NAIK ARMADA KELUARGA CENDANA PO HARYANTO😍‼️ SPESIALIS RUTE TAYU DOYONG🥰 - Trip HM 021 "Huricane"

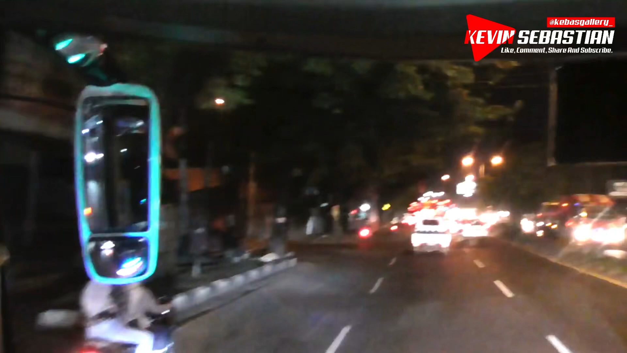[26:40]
Ya, kita sudah naik 2 penumpang, kita langsung jalan lagi. Ini paling depan di antara teman-temannya. Kita langsung masuk tol teman-teman. Kecepatan penumpang udah terakhir tadi Kalibanteng.
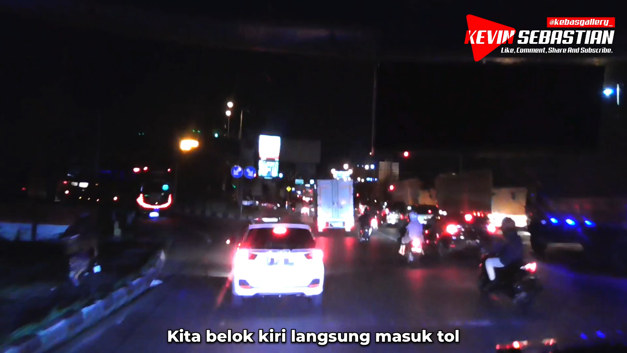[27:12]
Langsung masuk tol menuju ke rumah makan. Kita langsung masuk tol.